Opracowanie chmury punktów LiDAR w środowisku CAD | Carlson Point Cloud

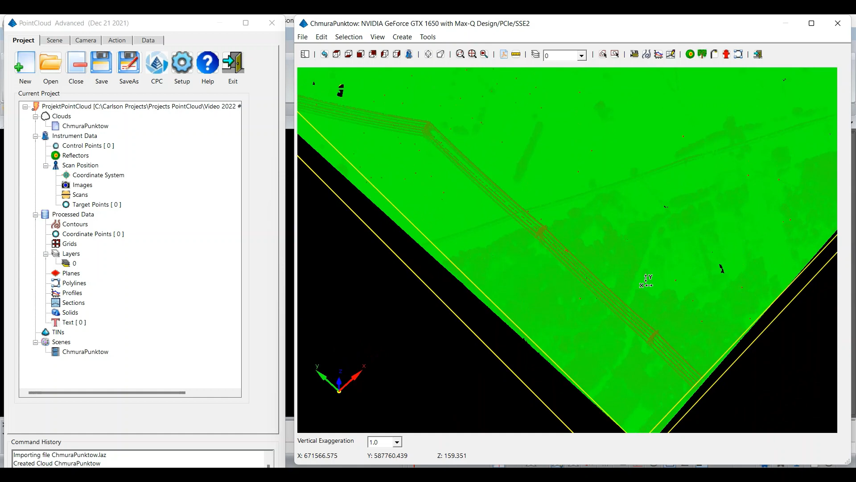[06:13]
która zawiera bardzo dużo roślinności, zadrzewienia, słupy wysokiego napięcia. Linie na powietrzny, wysokiego napięcia, a także trochę szumów.
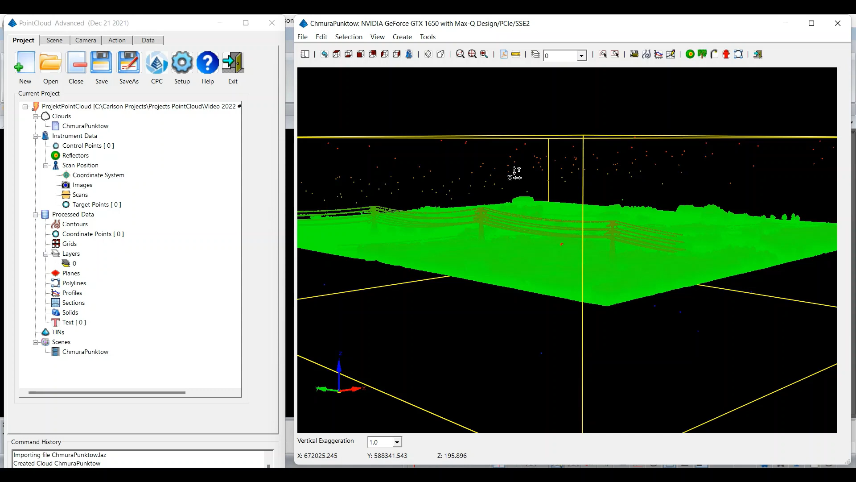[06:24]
Szumów nad chmurą, szumy pod chmurą. A więc to, co chciałbym dzisiaj Państwu pokazać, to opcja automatycznego generowania chmury punktów, która przedstawia nam powierzchnię terenu, gołą powierzchnię terenu, bez roślinności, bez tych obiektów powierzchniowych.
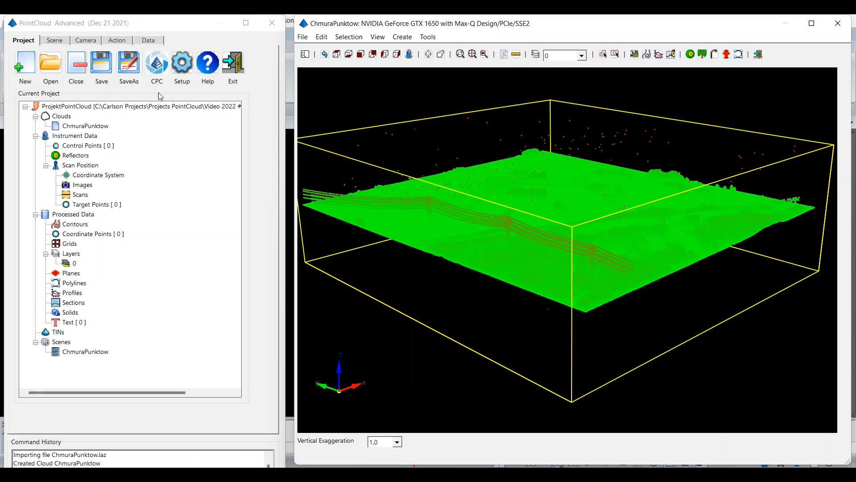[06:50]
Aby to zrobić, przychodzę do zakładki akcje i na początek muszę podjąć decyzję, czy chciałbym ten proces przeprowadzić na całych murze punktów, czy tylko na jej części.
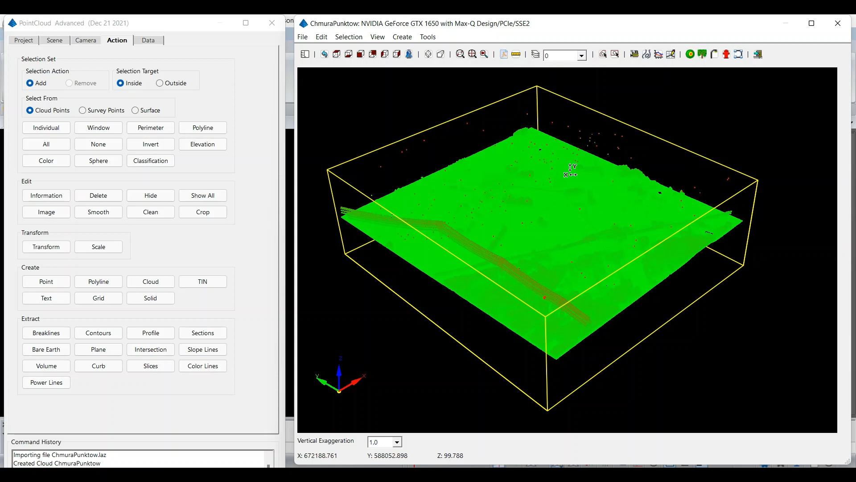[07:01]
Jeśli chciałbym zrobić na jej części, mogę na przykład wskazać część przez jakiś wielobok, czy też polilinię, jeśli jakąś mam już narysowaną.
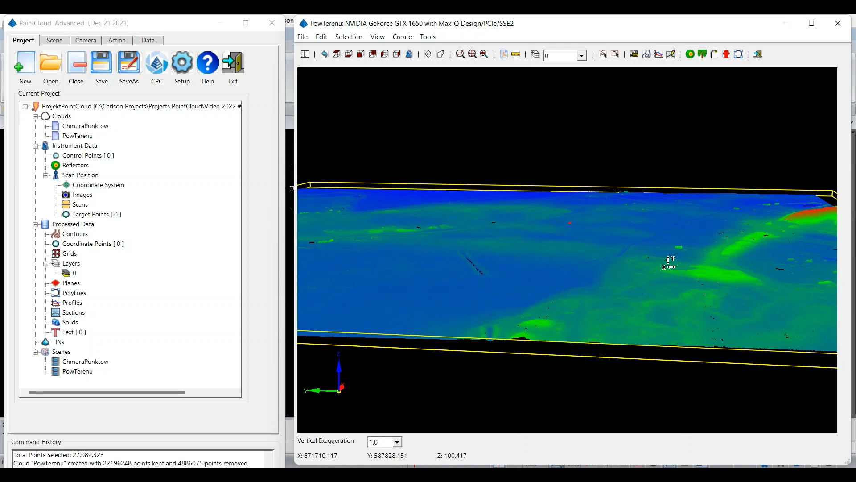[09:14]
Widzę też, że gdzieś tam ta funkcja BLF nie wyodrębniła,
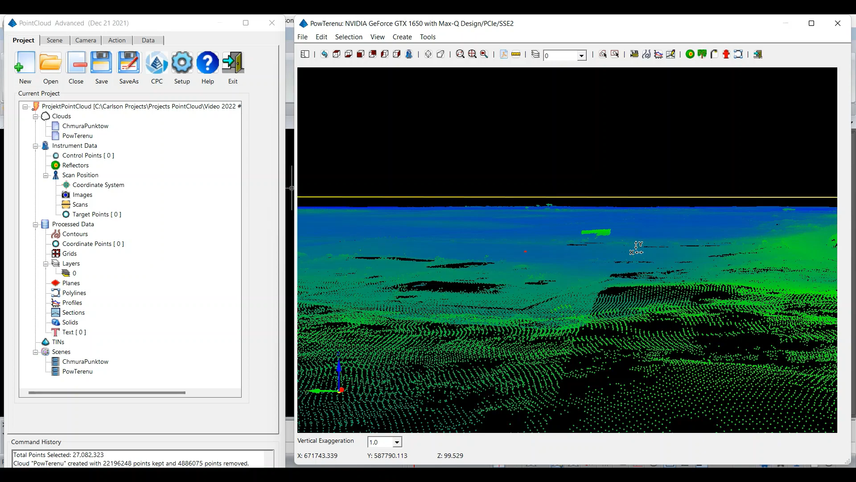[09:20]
nie usunęła mi wszystkich punktów.
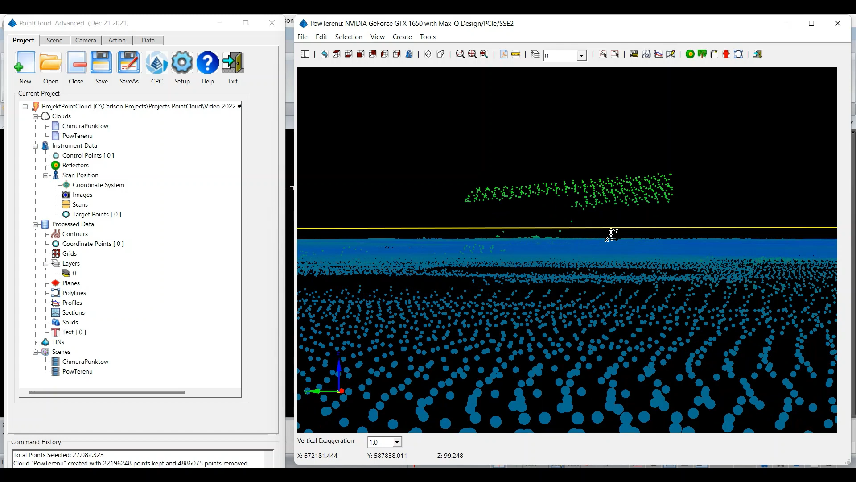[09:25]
No jak każda automatyczna funkcja, czasami nie działa tak w stu procentach dobrze, ale na szczęście możemy sobie manualnie usunąć tego typu niedoskonałości. Jest ich naprawdę niewiele jak na tak duży wycinek. Jak to zrobić? No na przykład zaznaczamy właśnie ten wycinek punktów przez wielokąt i klikamy Usuń, tak aby usunąć zaznaczone obiekty.
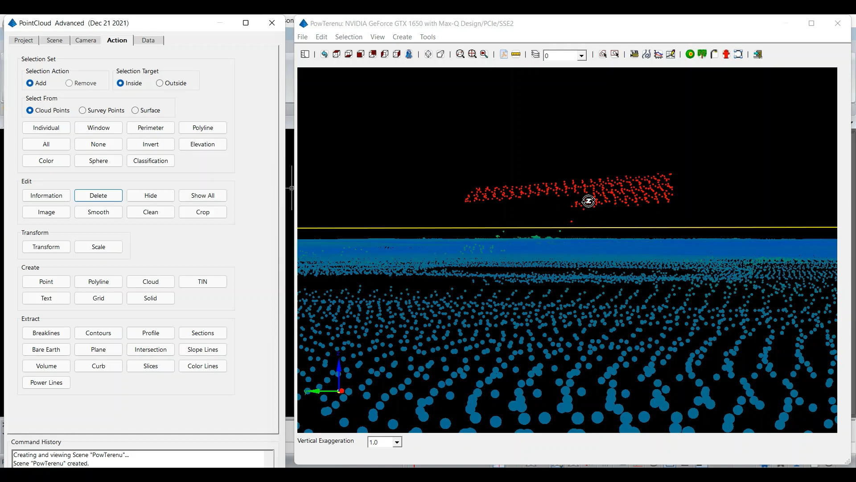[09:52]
O, widzę, że na przykład tutaj też jest taka podobna sytuacja,
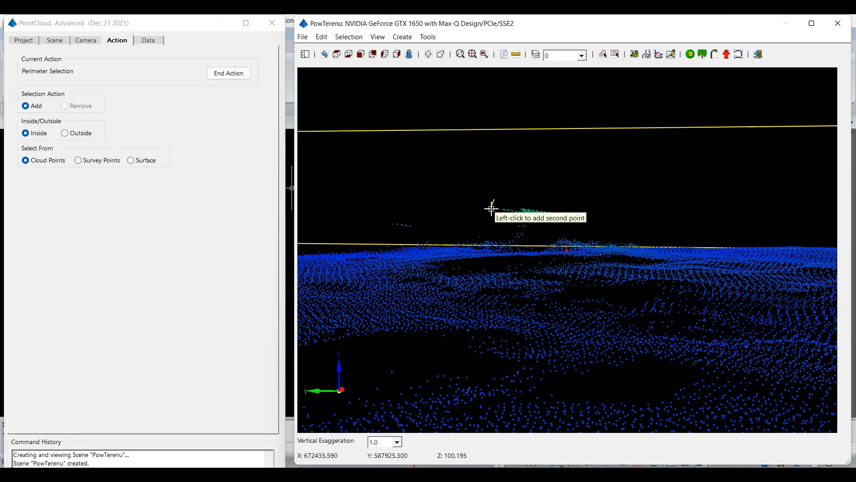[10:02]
więc ponownie zaznaczam sobie punkty przez wielokąt.
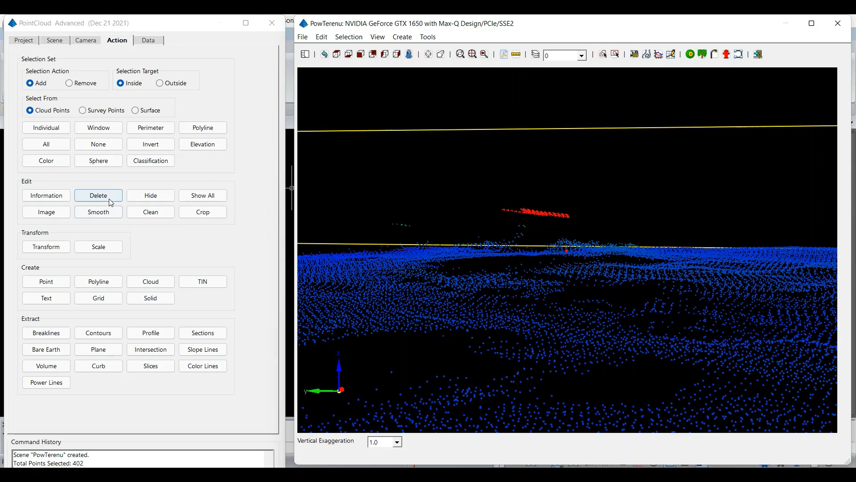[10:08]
Usuń, OK. I w ten sposób mogę sobie jeszcze dodatkowo ręcznie przeczyścić samą chmurę punktów,
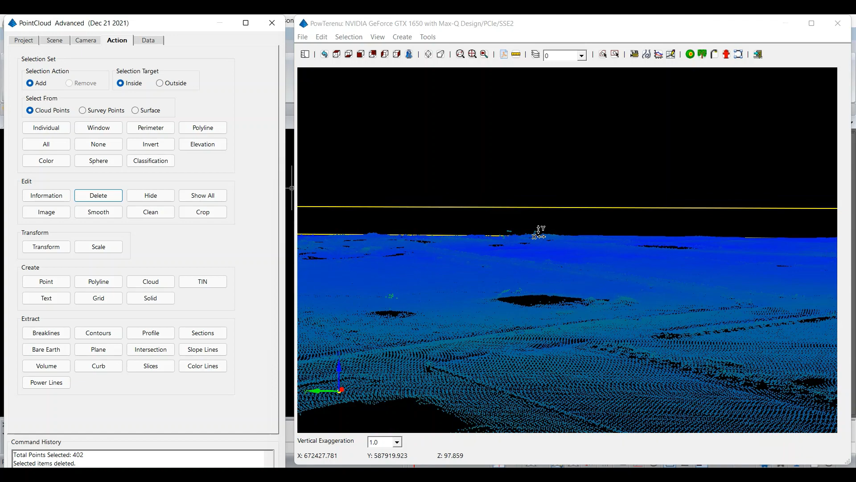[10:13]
ale jak widać wygląda ona całkiem nieźle.
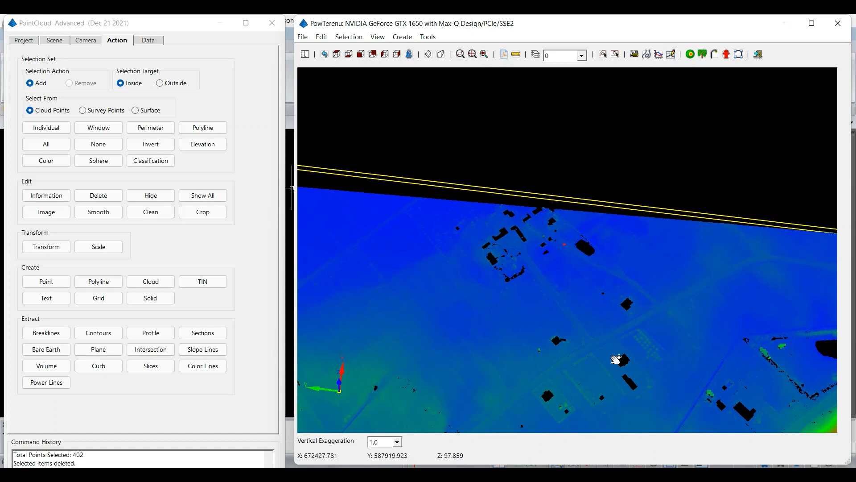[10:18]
Mamy tutaj pozostałości po budynkach, nie ma już słupów, zadrzewienia, widzimy kontury dróg i tak dalej. A więc to jest funkcja, która odpowiada za wyodrębnienie powierzchni terenu i tak naprawdę już na podstawie,
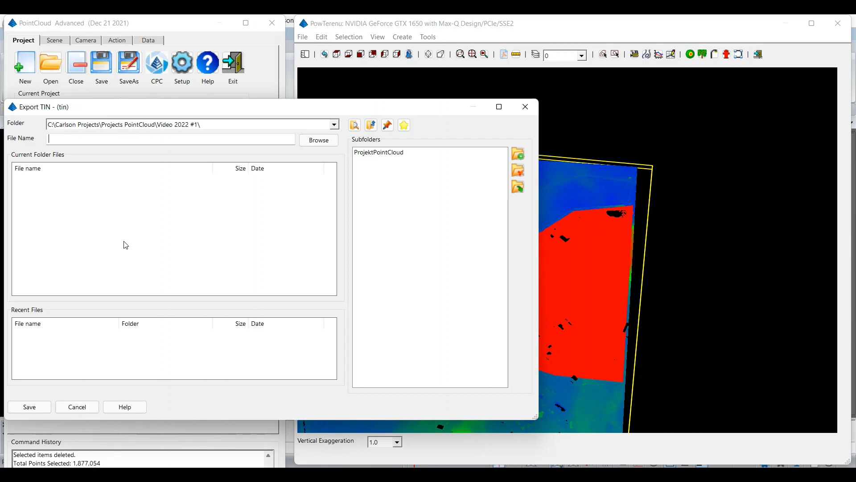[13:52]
Team. Zapisujemy. Ok, zapisaliśmy sobie siatkę team. Którą później podejrzymy w środowisku, w środowisku kadowskim.
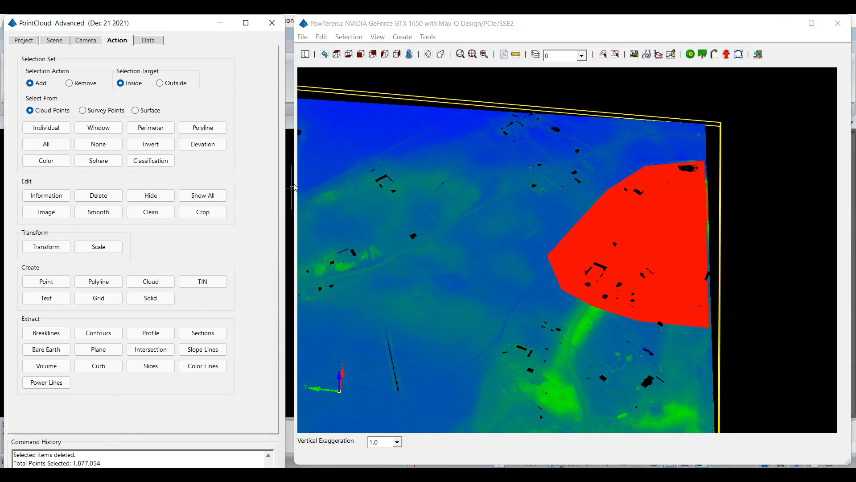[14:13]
Tak jak wspomniałem, Carson Point Cloud ma wbudowany w sobie silnik IntelliCAD 10.1, a więc środowisko kadowskie, to sprawia, że przejście z chmury punktu do środowiska kad może odbyć się bardzo, bardzo płynnie, wręcz niezauważalnie.
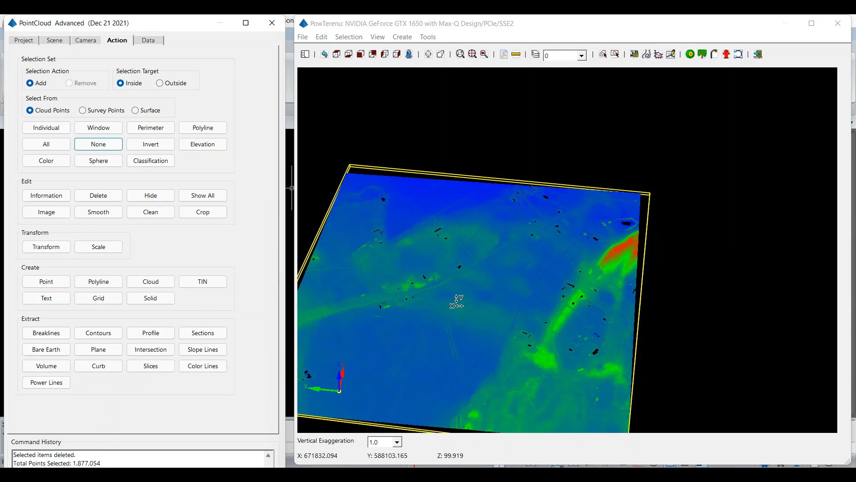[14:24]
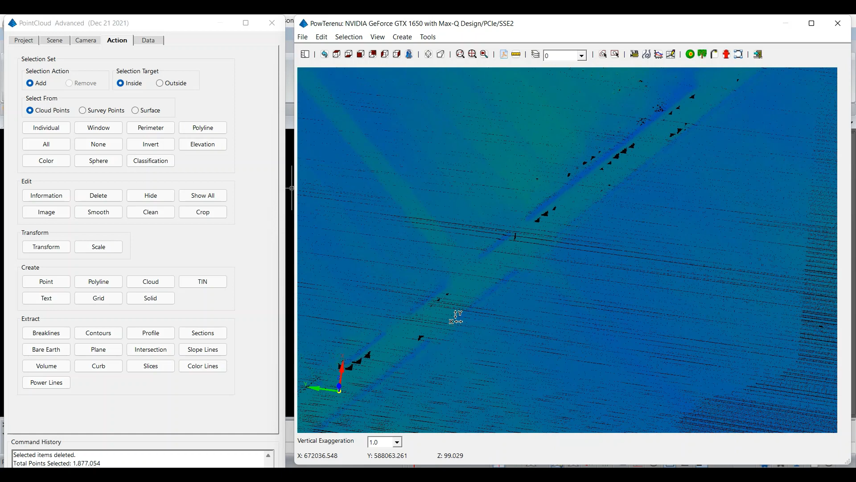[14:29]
Zróbmy taki przykład. Wejdę jeszcze w ustawienia i sprawdzę ustawienia kadowskie.
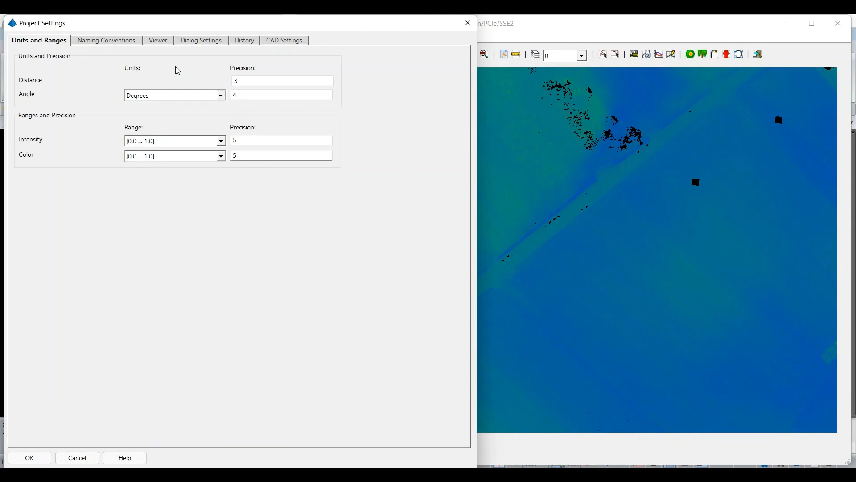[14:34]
Jeśli rysowałbym teraz jakieś punkty, polilinie,
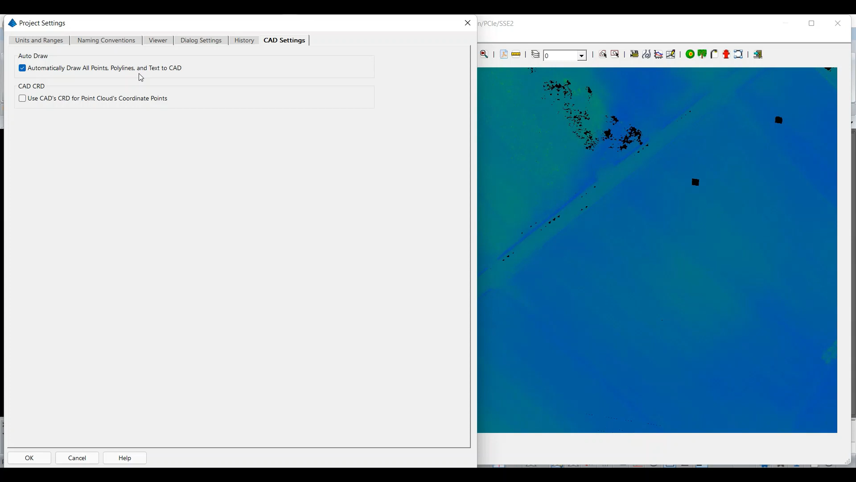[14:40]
czy dodawał tekst tutaj na tej chmurze punktów, one automatycznie pojawią mi się w środowisku kad.
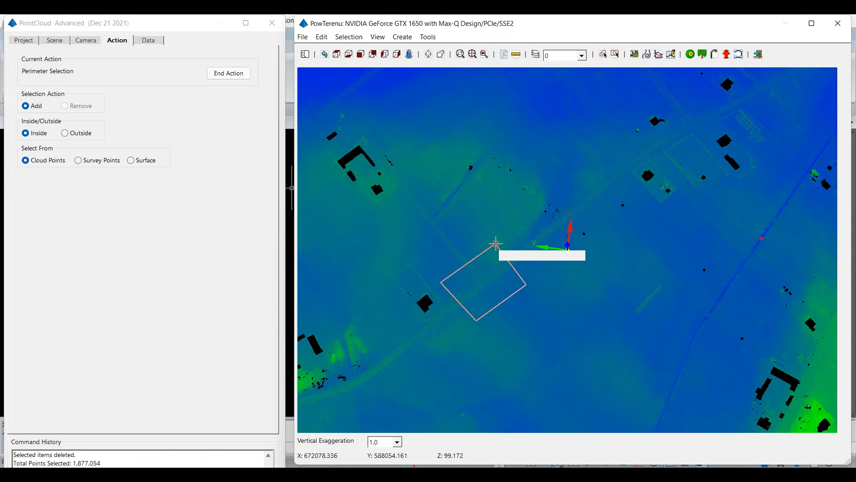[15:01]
Chciałbym to pokazać, natomiast chciałbym to pokazać jedynie na jakimś niewielkim wycinku tej chmury punktów, więc zaznaczę sobie jakiś mały wycinek, no powiedzmy to skrzyżowanie, żeby było coś charakterystycznego. Chciałbym wygenerować nową chmurę punktów, czyli mój zaznaczony region.